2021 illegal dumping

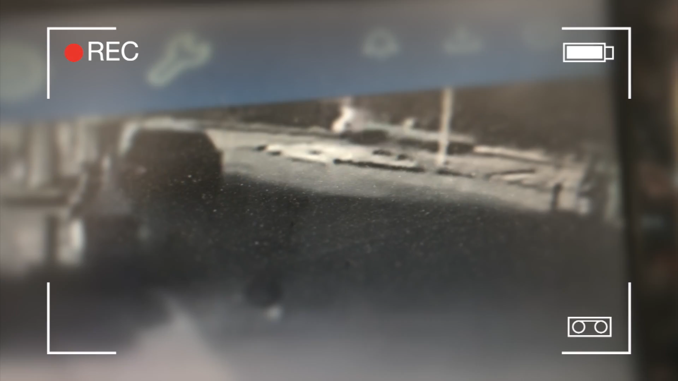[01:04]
offenders have gotten more brazen in the last year our cameras caught this person on the north side the truck is carrying a full payload when it turned down an alley near 20th and Atkinson